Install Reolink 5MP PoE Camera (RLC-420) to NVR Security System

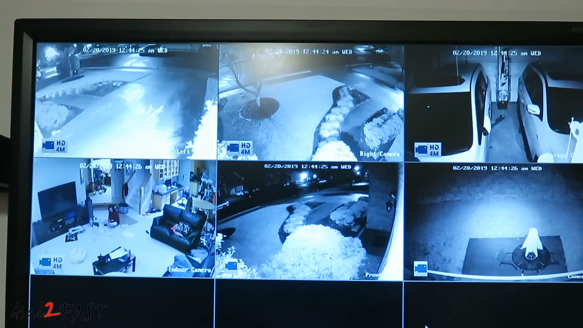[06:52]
Here are the two new cameras I added. So that's showing the front. And that's the back. I can double click on one of the camera.
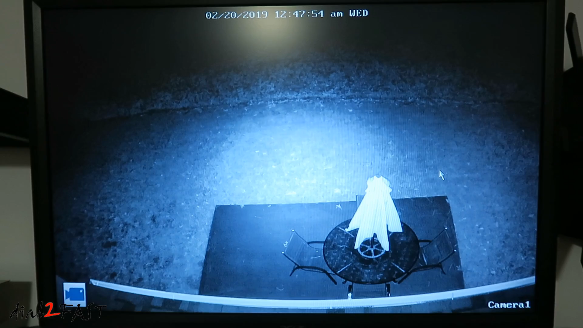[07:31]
And here you see the infrared LEDs on the camera. It's able to illuminate this entire space. And this is my back patio. You can also set up a custom name for these cameras. I'll reset this one. And it's called front door. Let's go ahead and set this name. Channel setting.